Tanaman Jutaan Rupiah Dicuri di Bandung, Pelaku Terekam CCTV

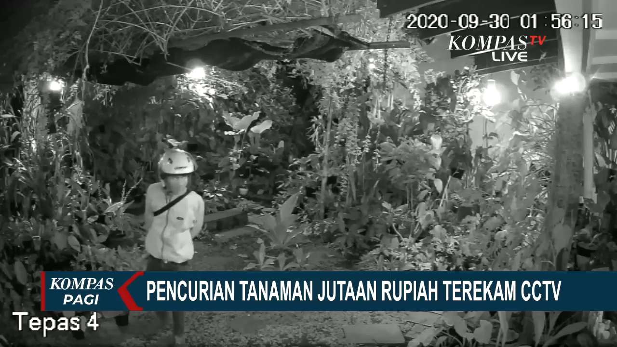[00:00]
Aksi pelaku terekam dalam kamera pemantau. Pelaku masuk ke dalam rumah dan berhasil mengambil sebuah tanaman berharga jutaan rupiah.
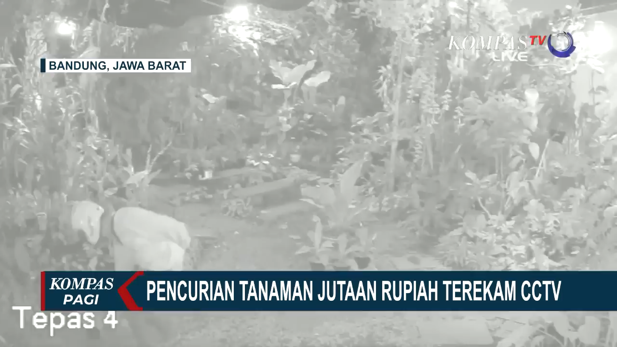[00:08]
Menurut pemilik tanaman, kejadian ini sudah berlangsung dua kali dengan total kerugian mencapai 30 juta rupiah.